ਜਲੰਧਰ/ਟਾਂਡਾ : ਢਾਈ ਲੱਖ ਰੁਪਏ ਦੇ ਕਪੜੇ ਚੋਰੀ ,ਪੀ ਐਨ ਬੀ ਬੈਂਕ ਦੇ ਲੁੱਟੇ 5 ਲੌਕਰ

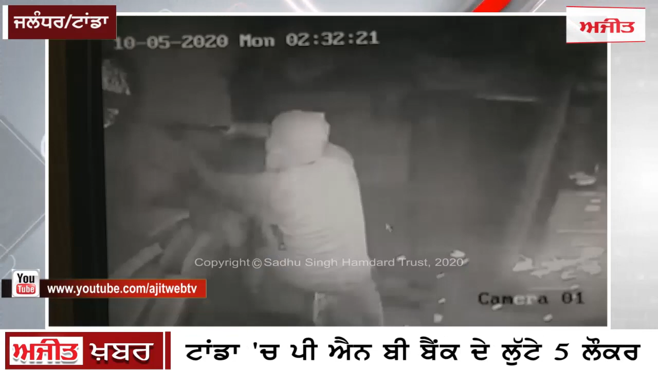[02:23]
टांडा बेचे पिछले कोई उस समय तो लोट खो दिया वारदा था लगातार वादर यहां जिला हशार पुर्दे कस्वा खुड़ारी पंजाब नेशनल बैंक ब्राँच बेच अनफशाते लटेरिया